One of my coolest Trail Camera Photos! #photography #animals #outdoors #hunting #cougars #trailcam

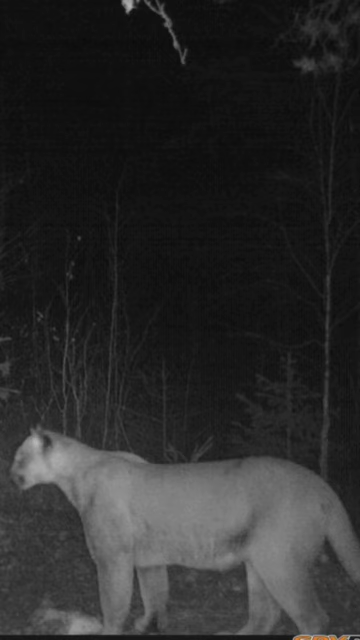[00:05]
This time he's checking out the remains of a deer that was harvested earlier in the season. It's a bold reminder that although we might think we're the top predators in the woods, we're not.